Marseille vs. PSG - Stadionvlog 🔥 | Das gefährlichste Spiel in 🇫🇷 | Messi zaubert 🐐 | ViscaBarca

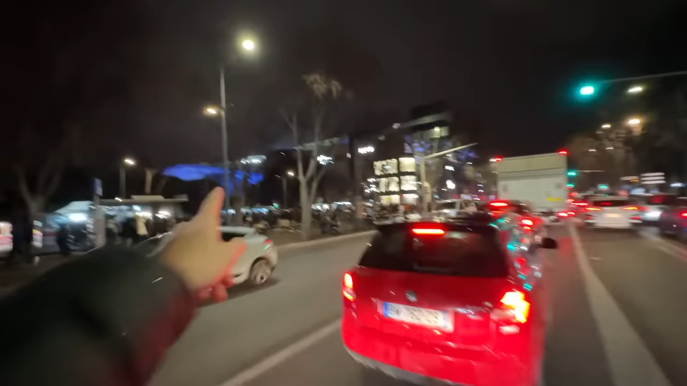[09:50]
Die restlichen Meter laufen jetzt im Stadion und da hinten blinkt es schon.